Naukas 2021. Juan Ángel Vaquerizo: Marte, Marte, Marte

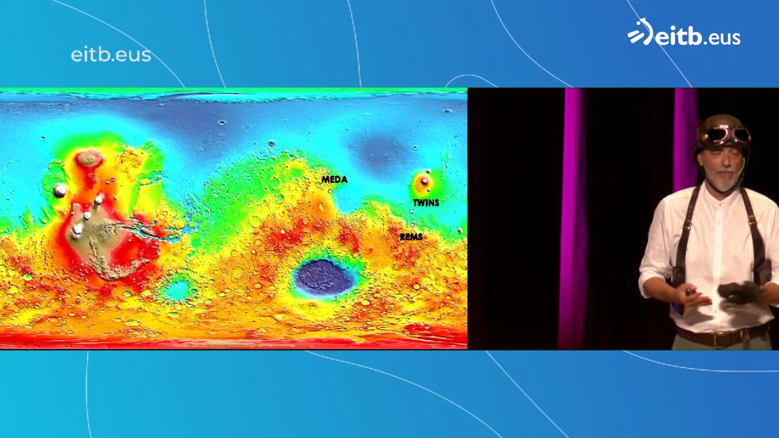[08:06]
De hecho, somos la única potencia, el único país de la historia que ha conseguido tener tres instrumentos medioambientales en otro planeta.